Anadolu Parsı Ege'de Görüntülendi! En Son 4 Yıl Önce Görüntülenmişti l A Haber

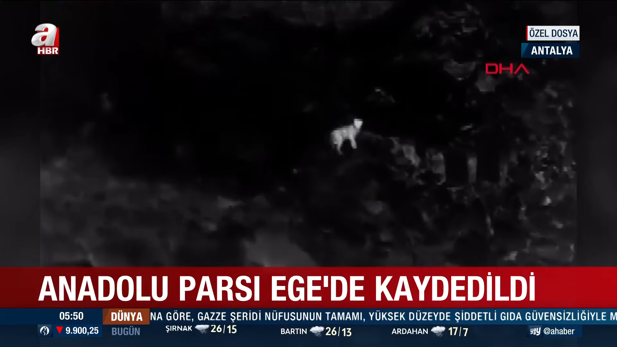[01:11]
Görüntülerdeki türün Anadolu Parson olduğu yönünde kesin açıklama yapılmadı. Görüntünün elde edildiği bölgenin de şu ana kadar bilinen bölgelerin dışında yeni bir alan olduğu vurgulandı.